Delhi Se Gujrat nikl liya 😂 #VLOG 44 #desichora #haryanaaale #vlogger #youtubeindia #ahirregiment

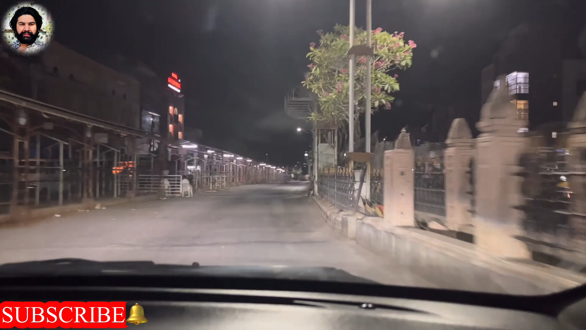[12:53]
ये देखो बहुत ज़बरदस्त बना रखा, आगे तक बना रखा है। एंट्री तो होनी शुरू नहीं हुई थी, सुबह के 4:30-5 बज रहे थे, नहीं तो जात के दिखाते आप लोगों को। आगे तक पूरा कर रखा है।